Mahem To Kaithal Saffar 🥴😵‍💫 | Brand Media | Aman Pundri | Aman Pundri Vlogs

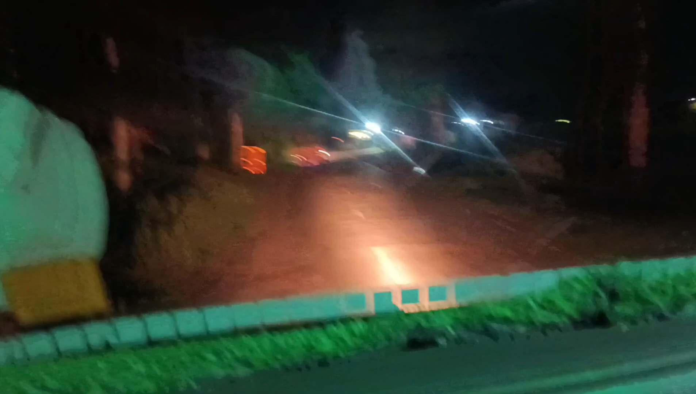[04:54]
आप दोस्तों और यह सकत देख सकते सारी सड़क टूटी हो यह बलकुल जादा और
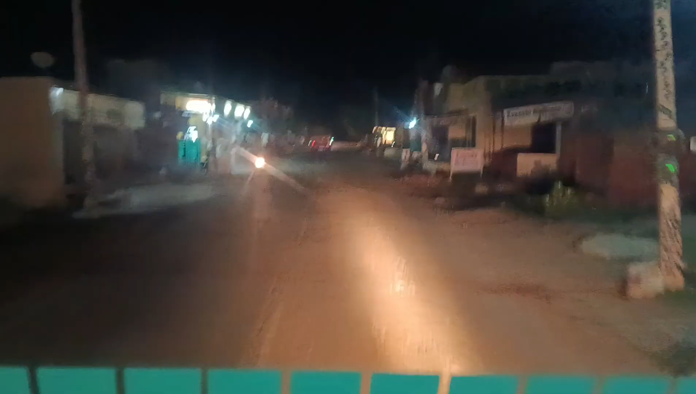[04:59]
राम-राम से चल के जा रहा है तीन से चार गण टेलाएगे बोल रहा है अब सड़क तोड़ी